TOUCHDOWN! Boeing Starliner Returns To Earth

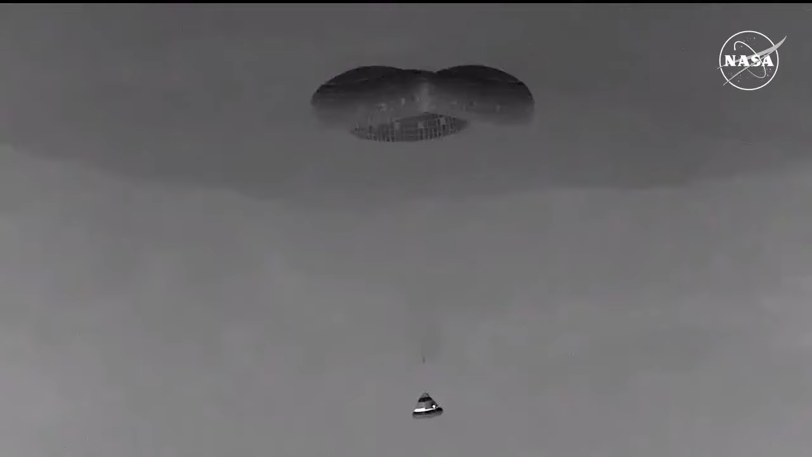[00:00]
Touchdown. Starliner is back on Earth. That landing coming at 11:01 and 35 seconds Central Time,